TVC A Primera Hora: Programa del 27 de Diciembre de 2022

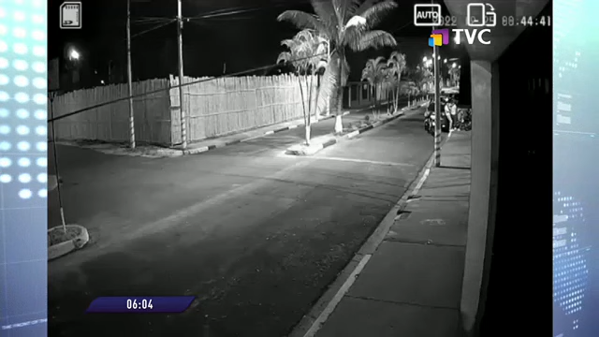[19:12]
En un video de seguridad quedó registrado el momento en que dos hombres a bordo de una motocicleta llegan hasta las instalaciones de una estación de radio ubicada en la ciudadela Bellavista de Puerto Viejo, en Manaví.